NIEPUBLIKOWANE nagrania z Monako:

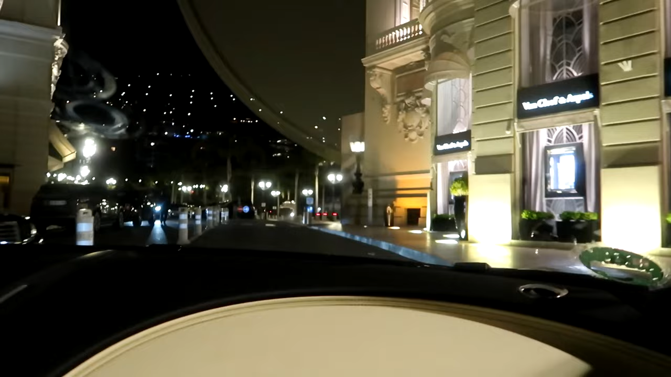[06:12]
Zobaczymy sobie na chwilę, czy coś tutaj w ogóle jest. Zamknięte uliczki.
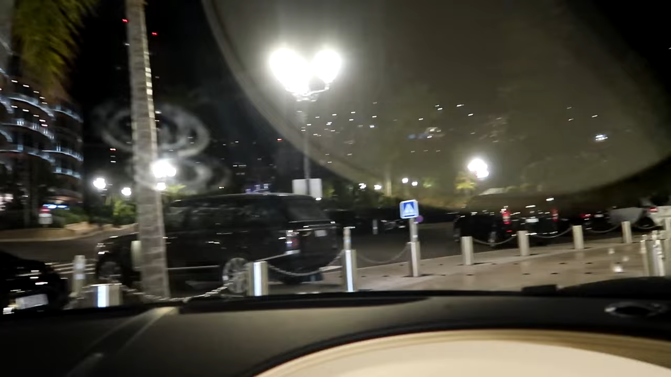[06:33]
Ale nie ma żadnych hypercarów. Tak samo tam nic nie stoi. Jakbyśmy my stanęli, to jasne.